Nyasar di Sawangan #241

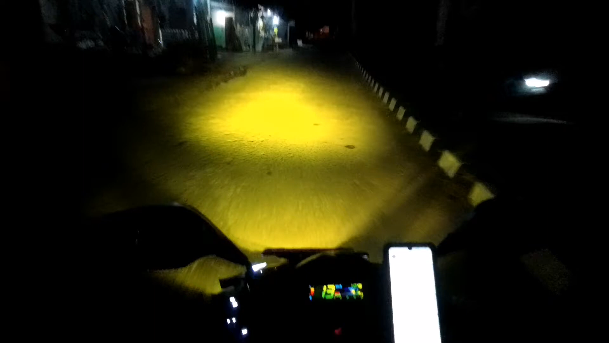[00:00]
Selamat malam di hari Selasa 29 September 2020 jam 10.48 Kita di Bumi Sawangan Indah, daerah pengasinan Sawangan Depok, antaraan dari Jalan Mawar, Rempoa, Bintaru Lumayan, belum pernah saya main ke Bumi Sawangan Indah tuh Bumi Sawangan Indah
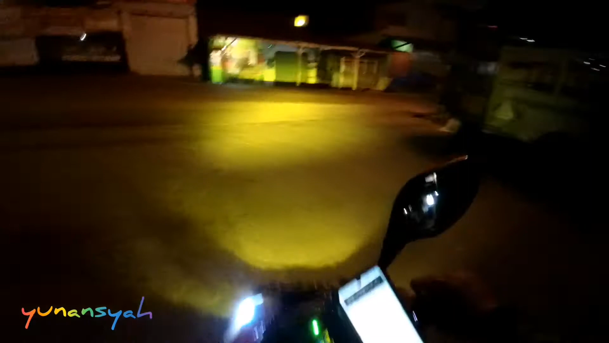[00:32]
Kita tadi lewat Jalan Abdul Wahab Itu potongan dari biasa,